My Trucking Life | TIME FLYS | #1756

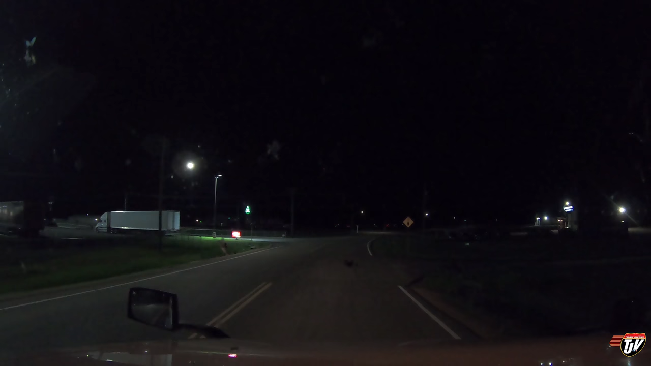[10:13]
But they probably do stop here for fuel and coffees and stuff. So it is probably pretty busy, just not as much for parking. Alright, let's see. Let's find a good spot for us to park.
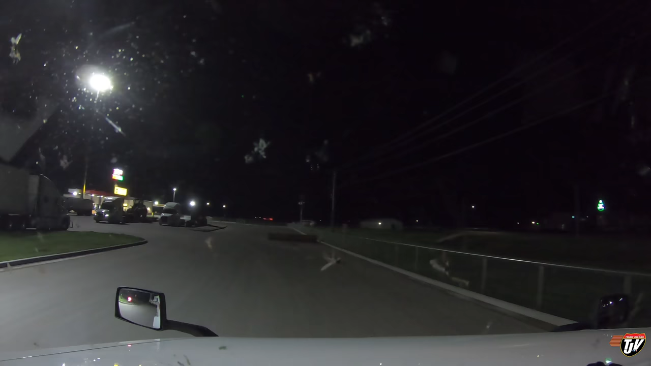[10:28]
Turn our headlights off so we don't shine into people's cabs. A couple of bobtails taking up. A couple of good spots here. Don't like that. I think I'm going to back in just off to the right here.